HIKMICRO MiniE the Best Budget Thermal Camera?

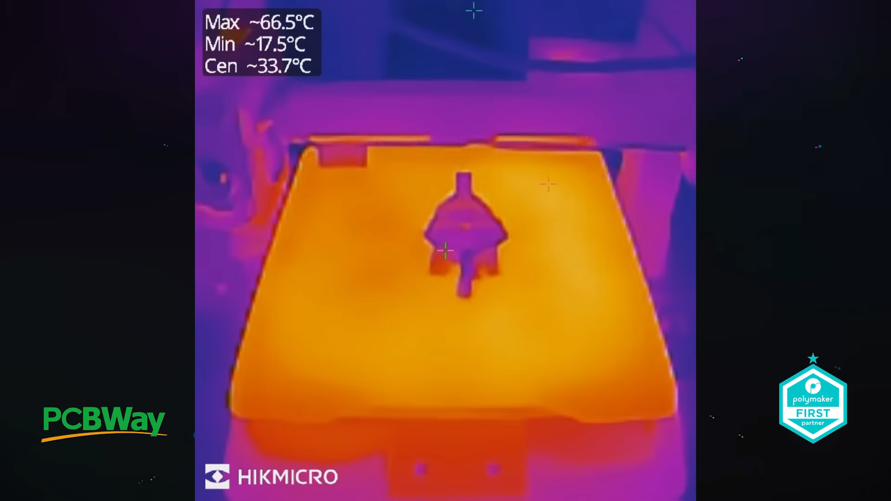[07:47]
On screen: spot 33.7°C, max 66.5°C, min 17.5°C
Variations in the surface, texture and even ambient temperatures can also affect the accuracy displayed on the temperature that reflects the actual heat present.
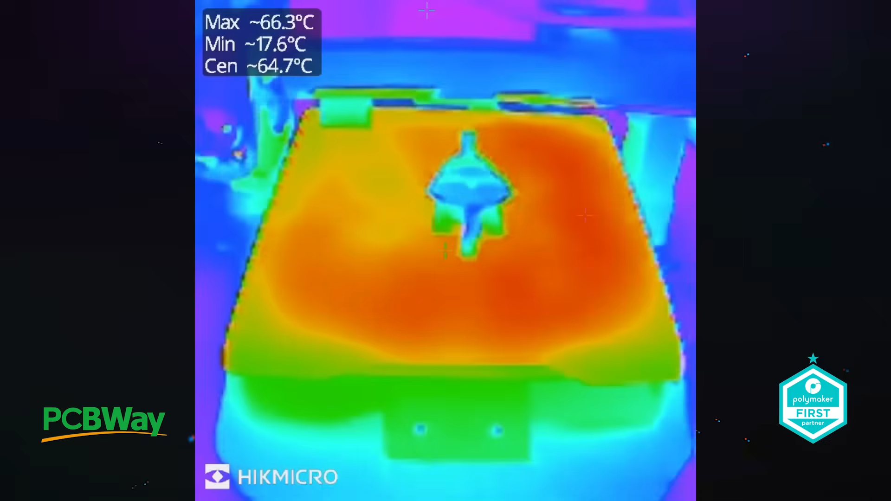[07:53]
On screen: spot 64.7°C, max 66.3°C, min 17.6°C
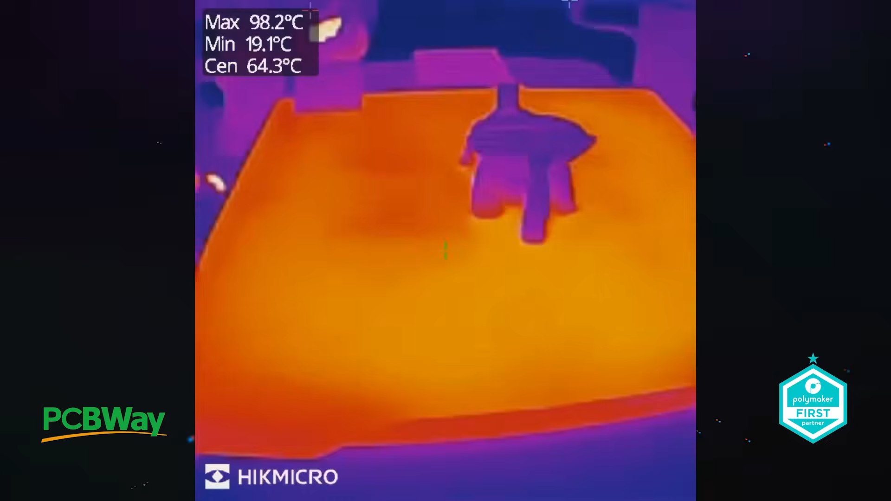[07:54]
On screen: spot 64.3°C, max 98.2°C, min 19.1°C
Even without direct contact the camera can provide reasonable readings although the accuracy can vary
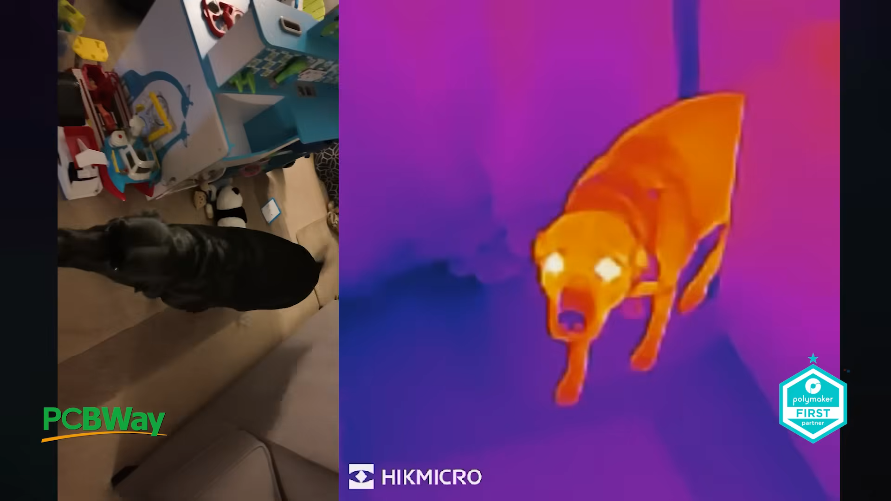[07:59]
based on the surfaces emissivity and the environmental conditions around the object being measured.